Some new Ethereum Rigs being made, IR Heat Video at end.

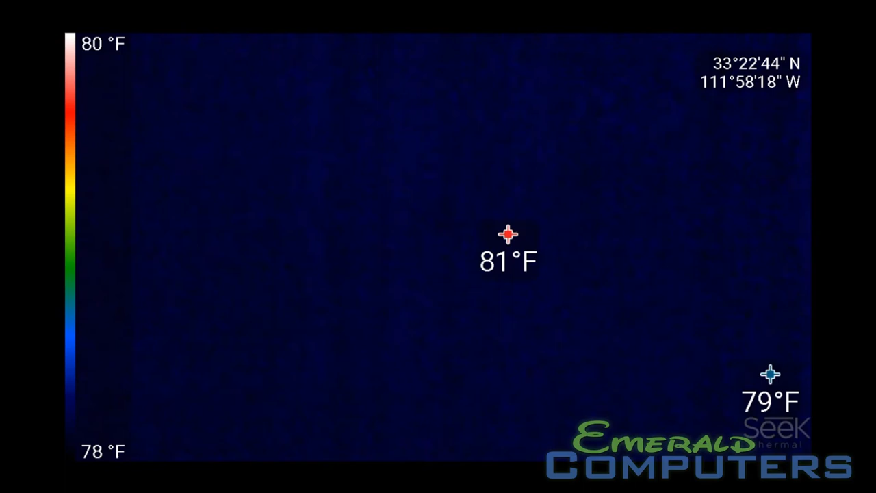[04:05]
On screen: scale top 80°F, scale bottom 78°F
and get some colder air so
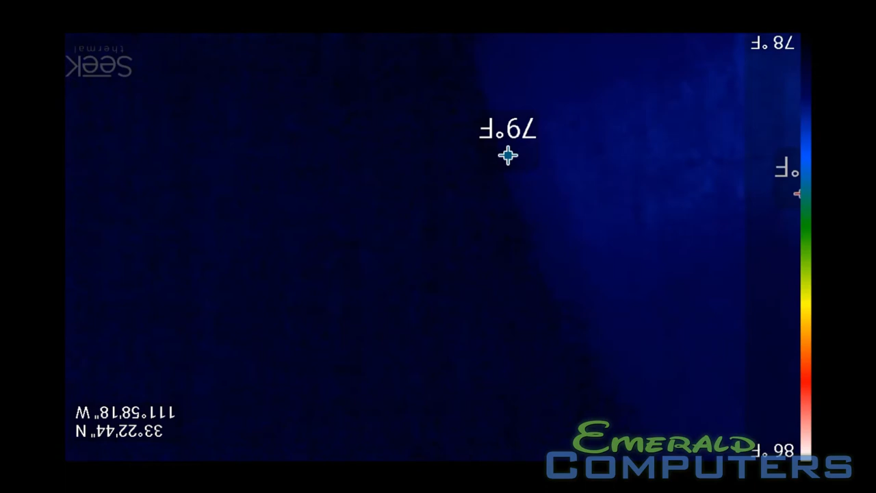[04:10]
On screen: spot 79°F
we should be getting a blast of 77 degree air yay
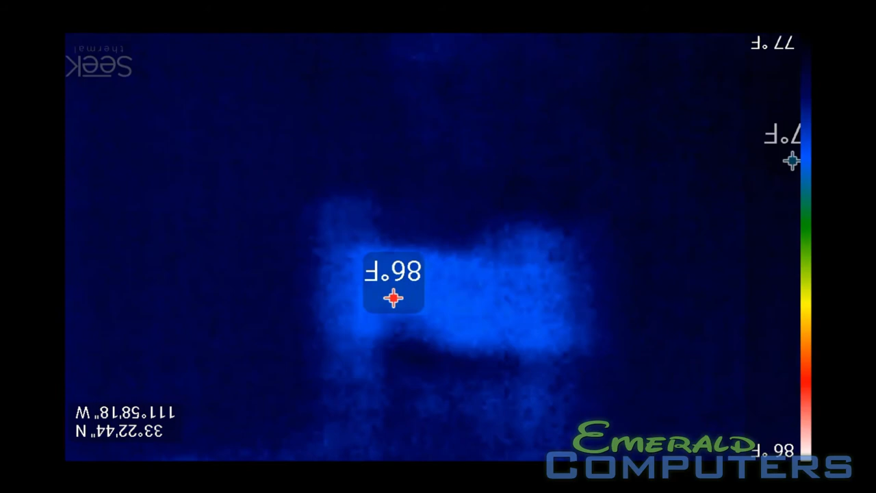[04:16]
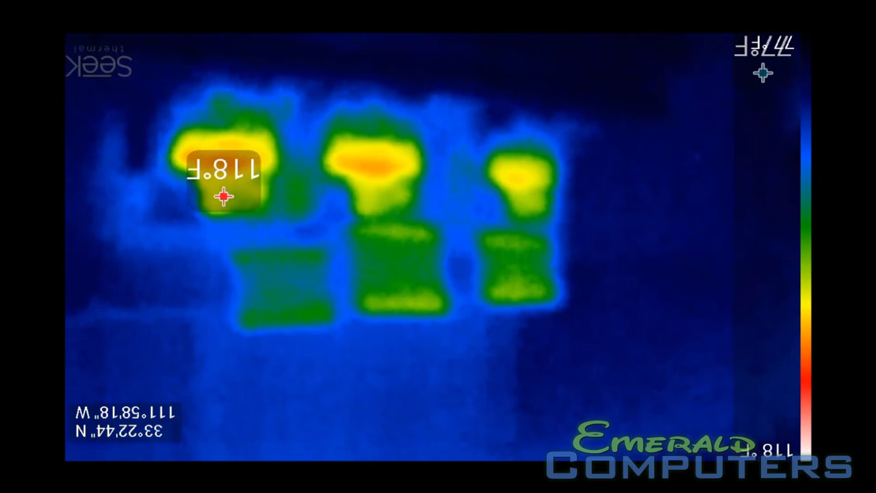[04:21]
On screen: spot 118°F
anyway that's what three mining computers look like on infrared I think it looks cool